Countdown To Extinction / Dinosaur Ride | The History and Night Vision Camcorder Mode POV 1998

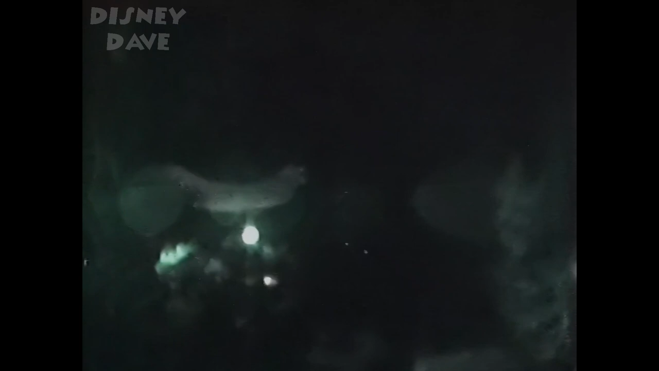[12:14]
Computer. Slow and identify. Sauropod. Still not our dino, but at least this one's a vegetarian.